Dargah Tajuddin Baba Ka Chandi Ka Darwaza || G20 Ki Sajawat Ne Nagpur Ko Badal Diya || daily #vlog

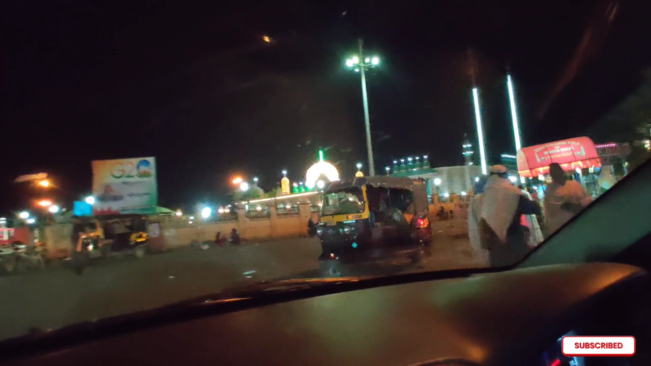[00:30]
और ये देखिए नाइट का व्यू है, बहुत ही खूबसूरत है।
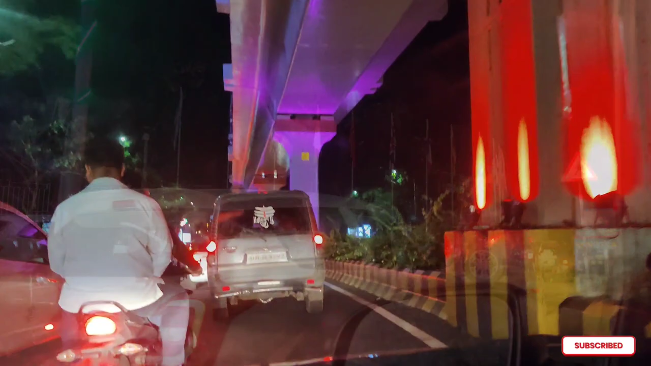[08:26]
और बहुत ज़्यादा साफ़ सफाई भी है, ये देखिए हर देशों का यहाँ पे झंडे लगे हुए हैं और सब
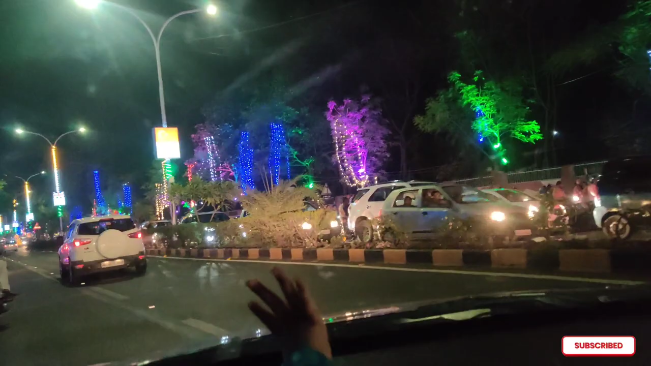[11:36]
और यहाँ पे ना मतलब रात के टाइम ज़्यादा ही ज़्यादा मतलब मजमा हो रहा था यहाँ पे रात के टाइम ज़्यादा,
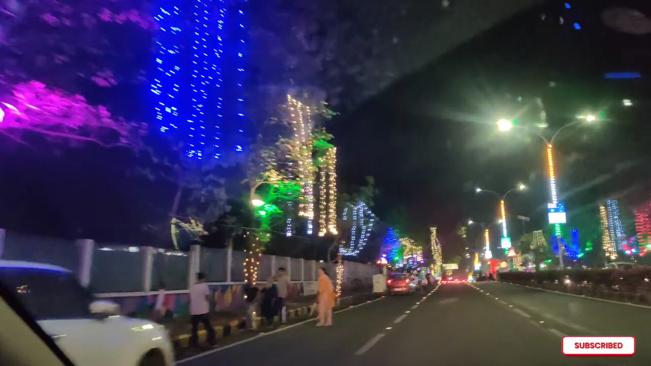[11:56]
जैसे कि हमारे ईद मिलादुन्नबी पे पूरा होता है ना, सेम वैसे ही मतलब यहाँ पे हो गया है।